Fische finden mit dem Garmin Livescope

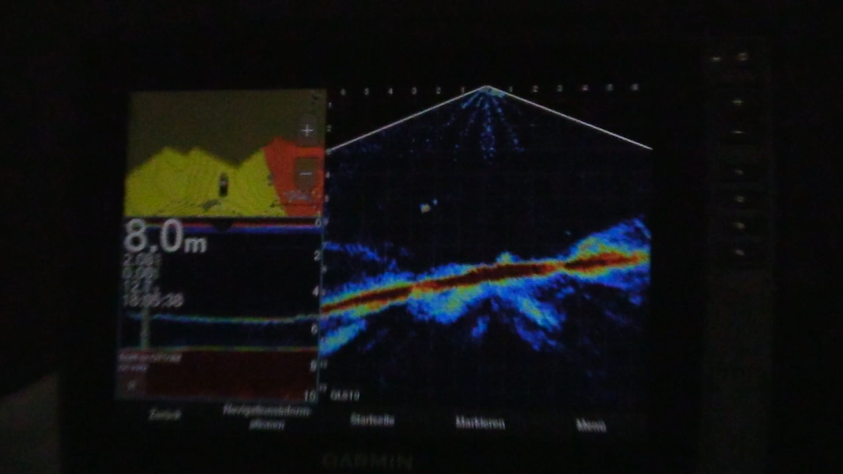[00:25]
On screen: depth 8.0 m
von der Kontur her sieht das eher wie ein Karpfen aus, muss ich sagen.
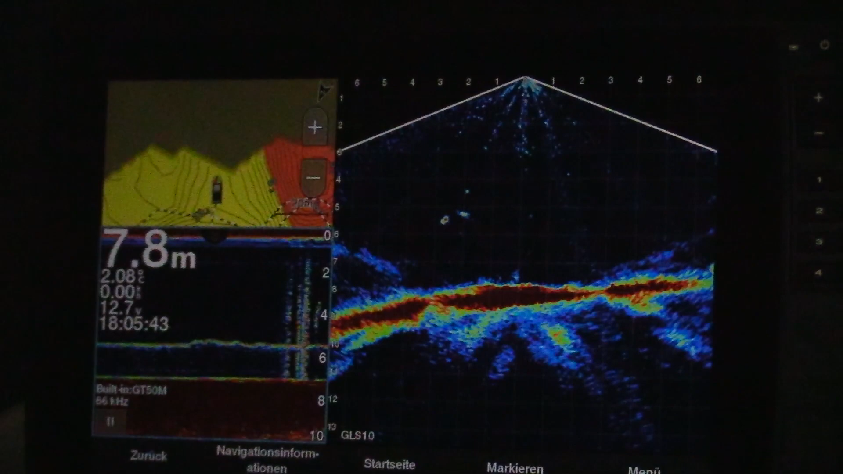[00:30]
On screen: depth 7.8 m
Aber der Fisch hat keine Lust, der ist auch kein Raubfisch.
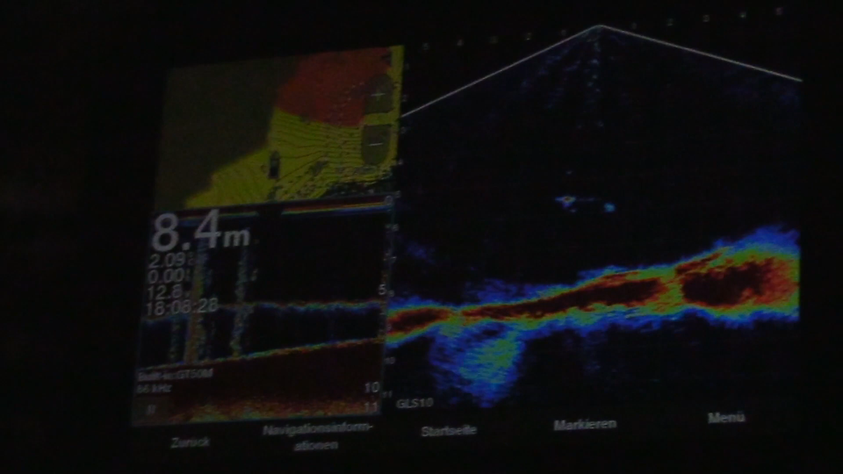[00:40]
On screen: depth 8.4 m
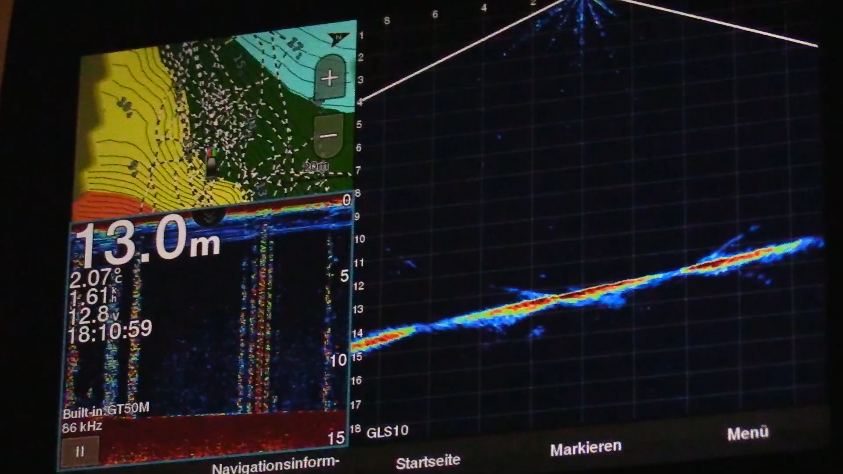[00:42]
On screen: depth 13.0 m
Oh, da ist ein Fisch, siehst du? Das heißt, dieser Fisch ist da. Der sieht sogar sehr interessant aus, muss ich sagen.
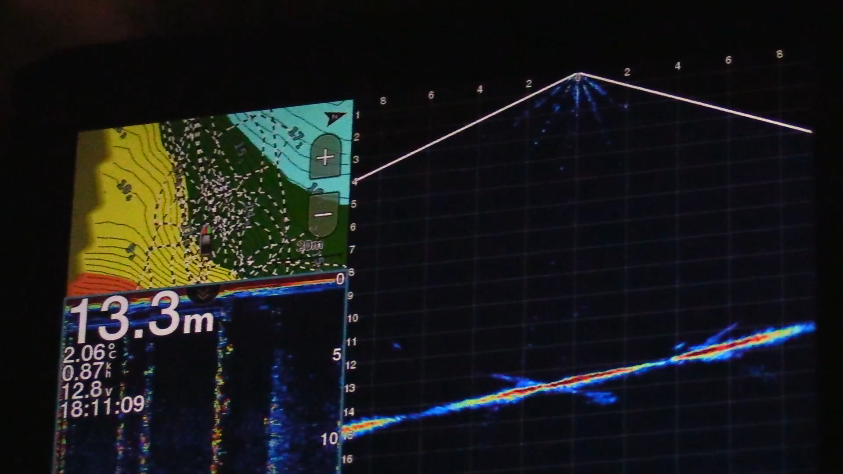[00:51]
On screen: depth 13.3 m, water 2.06°C
Jetzt kommen wir auch drauf gefahren. Hoffen wir mal, dass er reagiert, der Fisch.
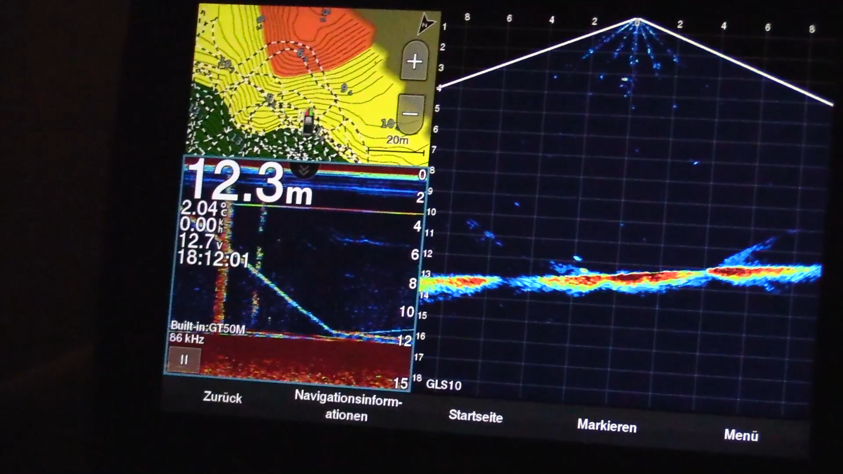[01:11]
On screen: depth 12.3 m
Nicht so aus. Bisschen ärgern. Ist unter Wasser. Kann man trotzdem, das sieht so aus, als ob da vielleicht irgendwas drauf steht. Könnte auch täuschen. Oh, Mist. Zu tief.
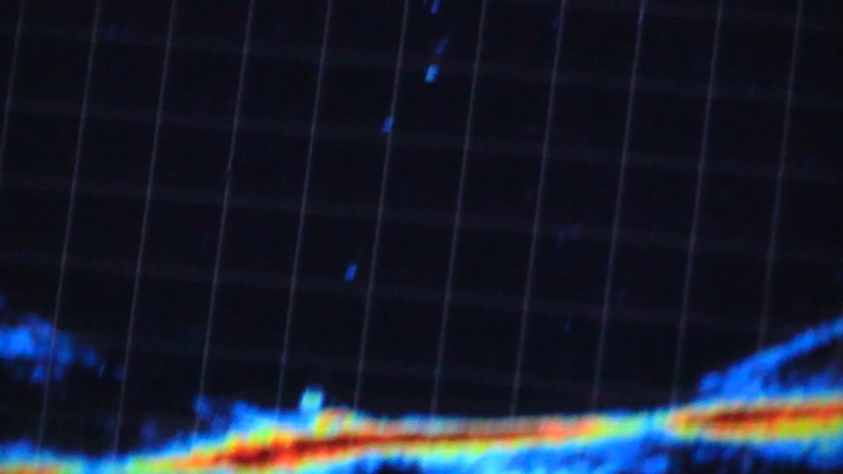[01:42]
Da ist der Hacke.
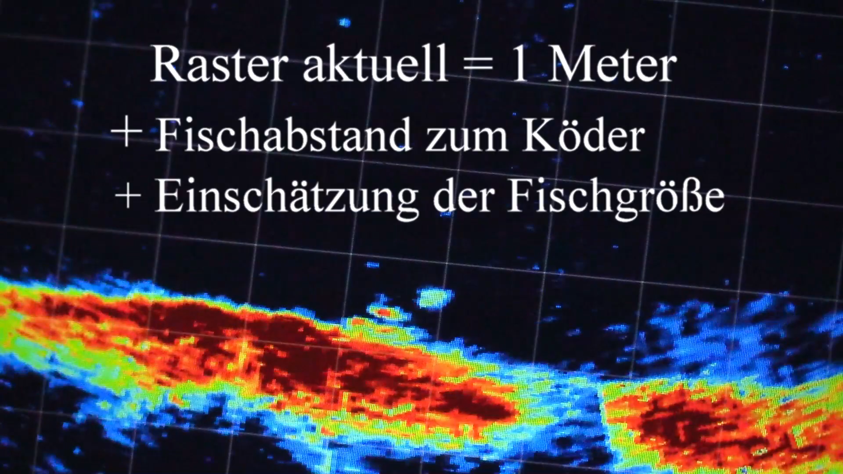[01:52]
Sieht aus, ob da ein Fisch draufsteht, aber keine Regung. Na gut. Nicht schlimm.
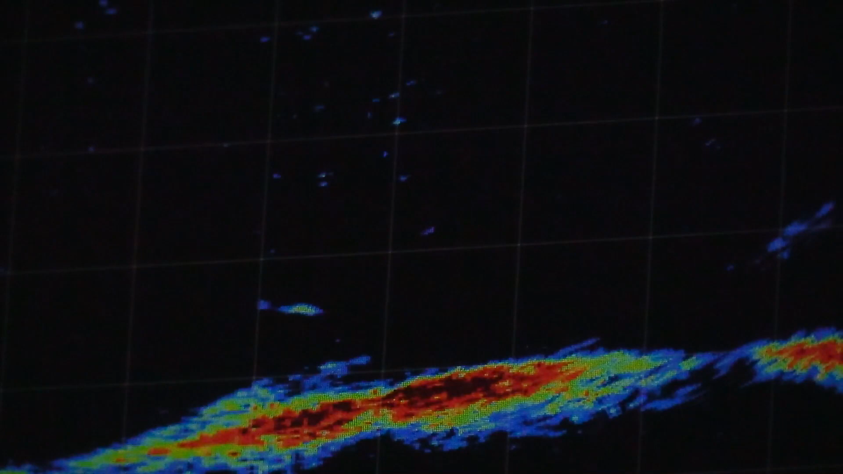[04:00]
Ah, der kommt, jetzt kommt er, jetzt kommt er. Ey, der beißt gleich.
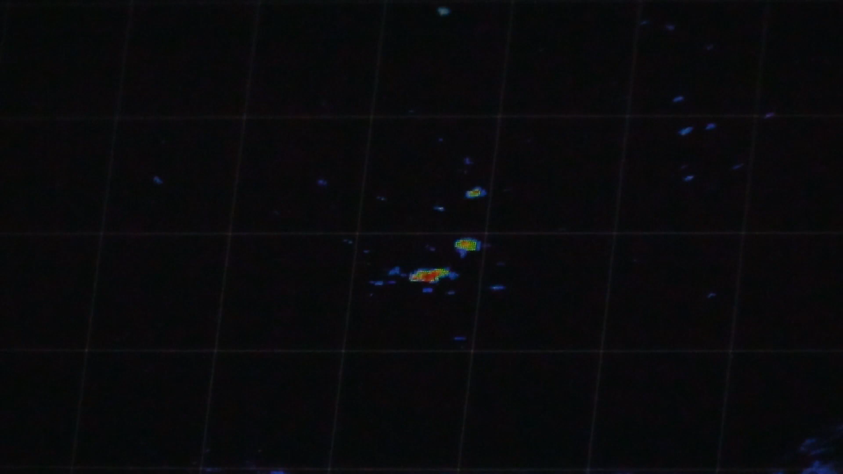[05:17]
Kein Riesenfisch, aber so zwischen 60 und 70 hat er.
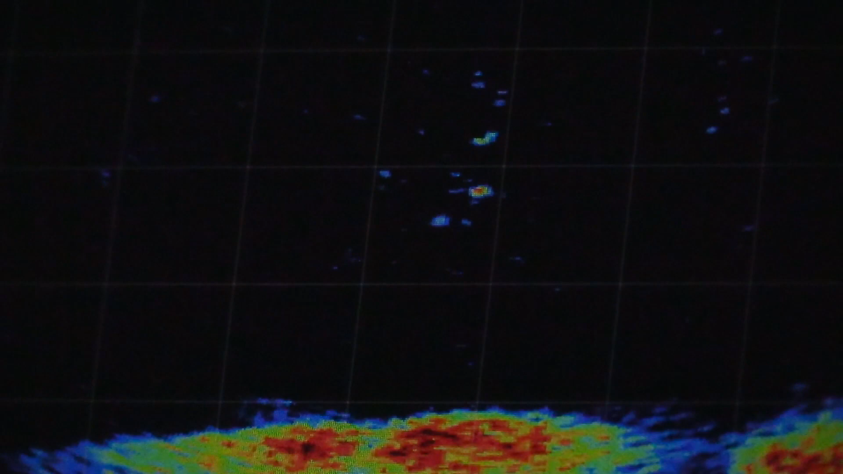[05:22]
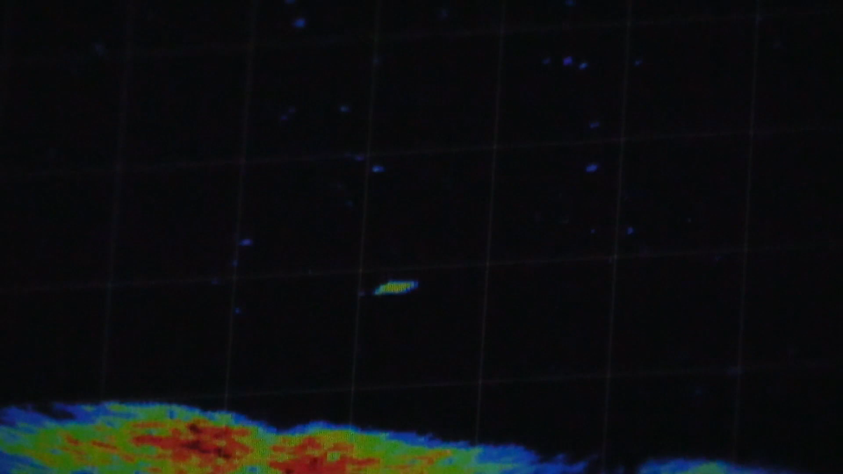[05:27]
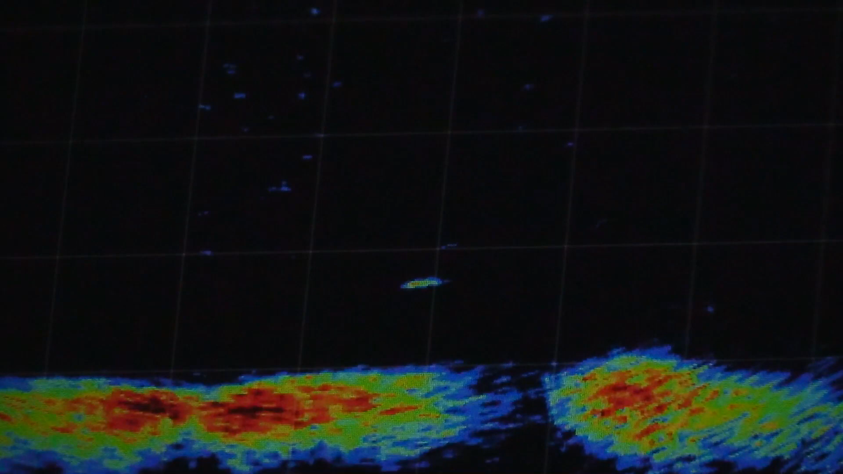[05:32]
Hier ist nur ganz, ganz minimal zu sehen über den Fisch, weil der Winkel gerade nicht passt.
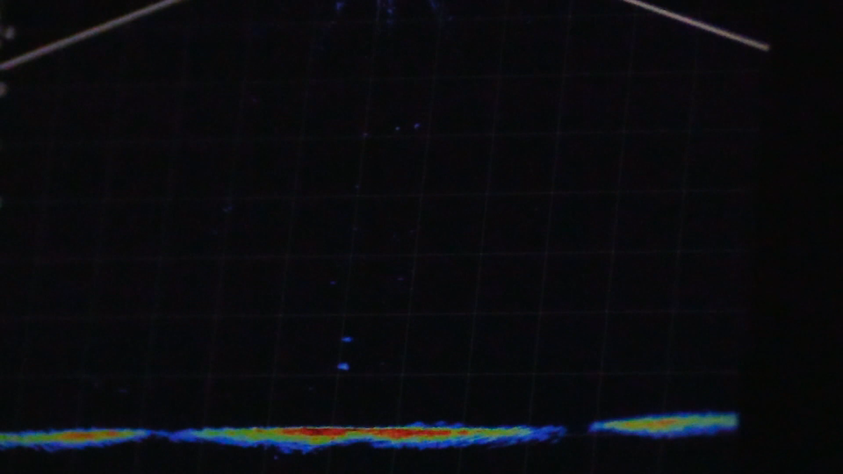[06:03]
Jetzt ist er wieder im toten Winkel, da kommt er jetzt wieder langsam.
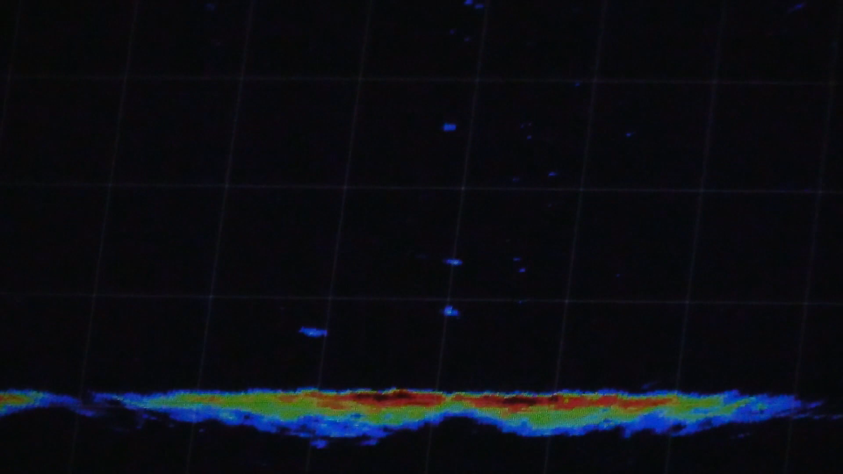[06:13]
Jetzt hat er, jetzt sind wir auf jeden Fall nah dran. Jetzt muss er die Fährte aufgenommen haben. Aber sehen, passiert er sich wohl nicht. Oder so vom Verhalten.
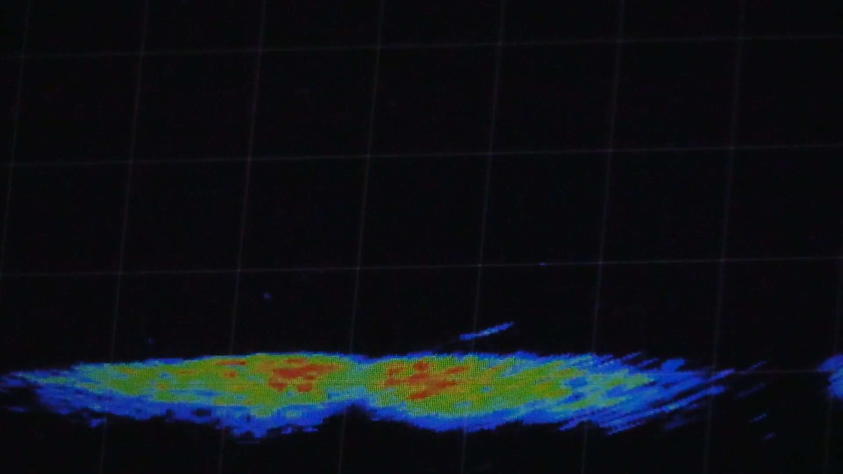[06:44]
Das ist halt gut in die Schublade, muss ich sagen. Jetzt müsste uns der Wind auf ihn drauf bringen.